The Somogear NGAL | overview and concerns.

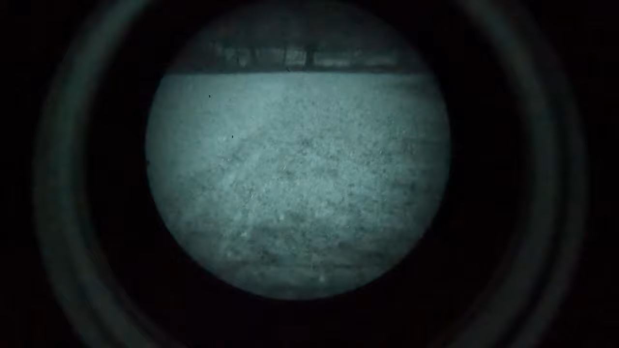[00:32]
IR on low power. So this should be, that's laser. That's laser and illuminator should be right here. That tree line down there is about 50 yards away, so fairly close. I'll lock it on full time, and I'll show you the IR illuminator adjustment here.
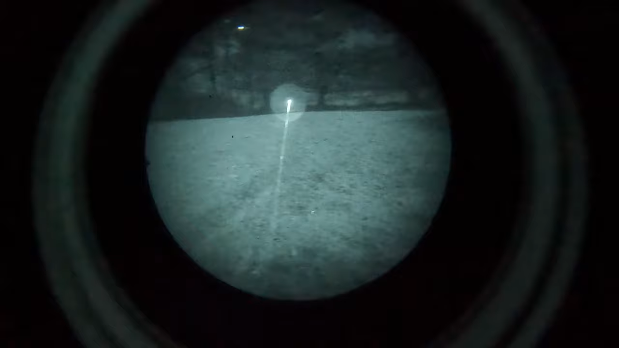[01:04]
So that is all the way open. At that distance there, it's about a 10 foot spread. So it's fairly tight, and that's as open as it gets. And here I'll crank it down, tighten it up all the way. That's as tight as it gets.
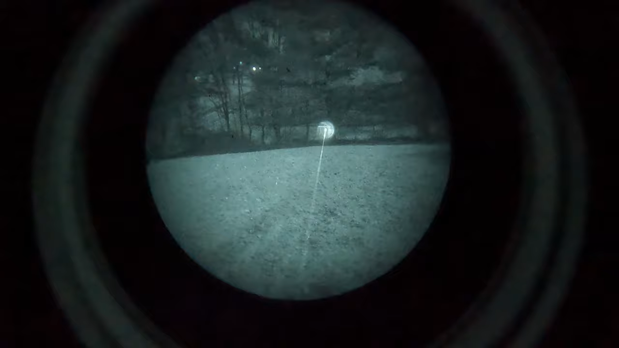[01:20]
It's about a 4 or 5 foot spread at that distance.
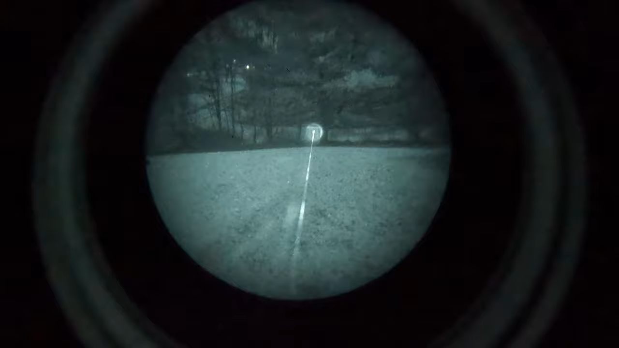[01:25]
And performs pretty well.
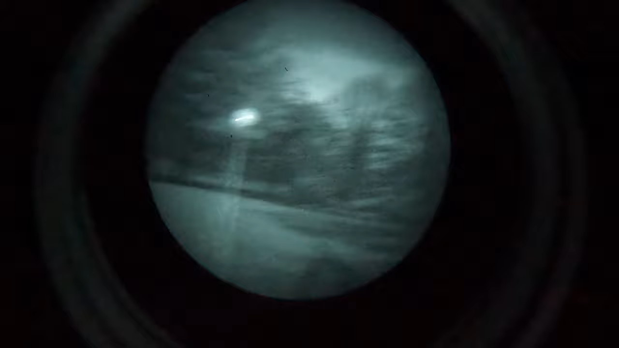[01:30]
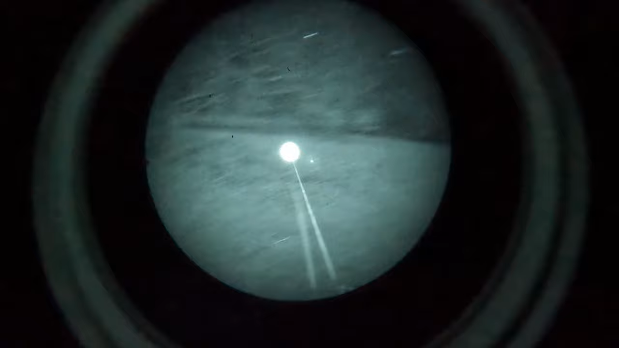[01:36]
Here's some more trees here. Those are about 70, 80 yards away.
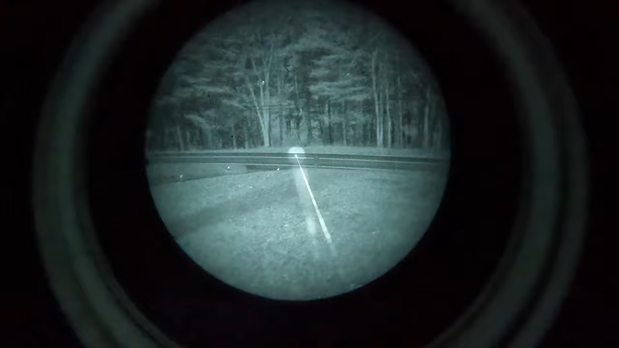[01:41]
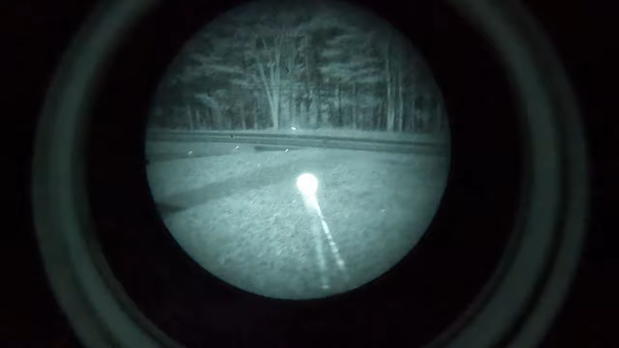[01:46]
And I'll go ahead and
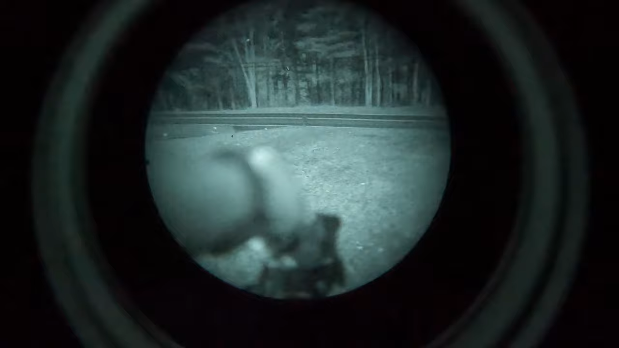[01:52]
rotate it up to full power real quick. I'll do full power illuminator only.
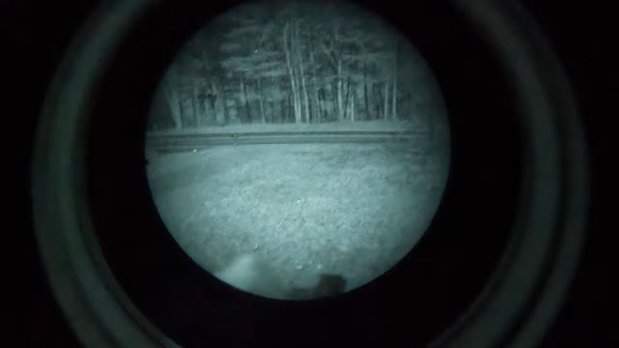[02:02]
Open it up. Just full power illuminator only.
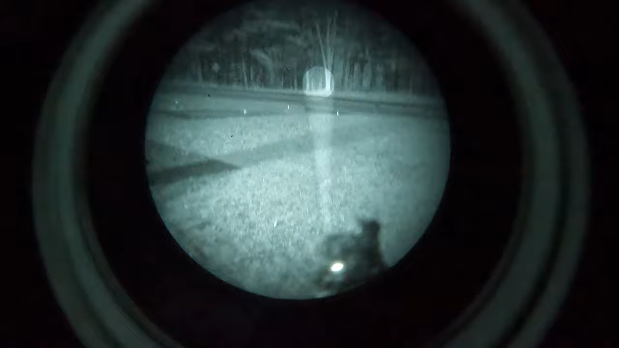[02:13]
All right, now here is full power with the illuminator and laser.
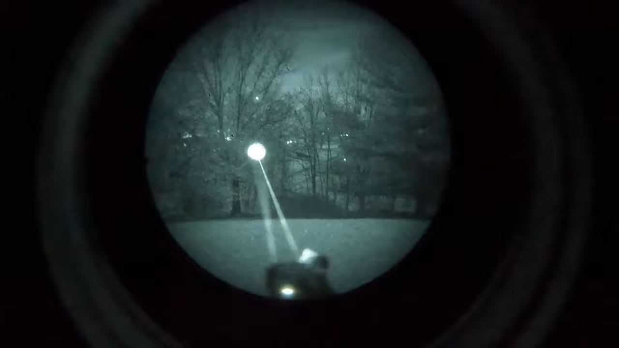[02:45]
I know it's kind of hard to tell on video, this is a combination you could definitely shoot out to like easily 300-400 yards with.
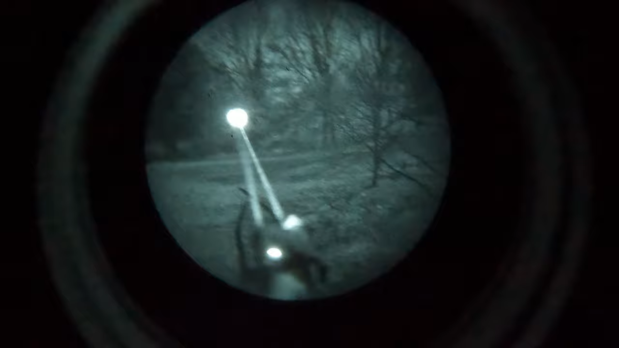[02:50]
So it's got a lot of power behind it.